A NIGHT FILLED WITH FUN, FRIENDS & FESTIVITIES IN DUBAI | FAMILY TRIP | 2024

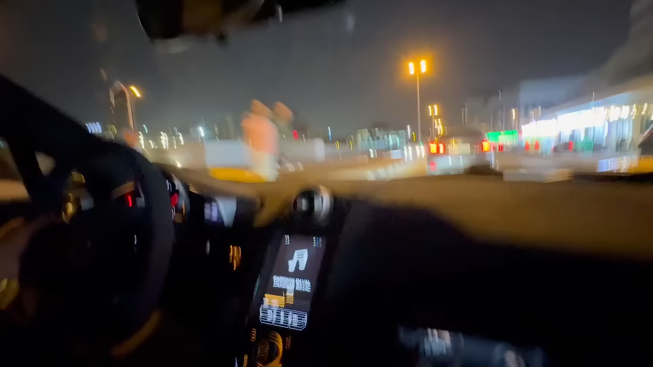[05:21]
मैक्लारेन और ये पोर्शे किस पे चल रही है? 50 अभी तक सिर्फ 50। चलाओ चलाओ सुकून से चलाओ यार, आराम से पहुंचेंगे घर, कोई जल्दबाजी नहीं हमें।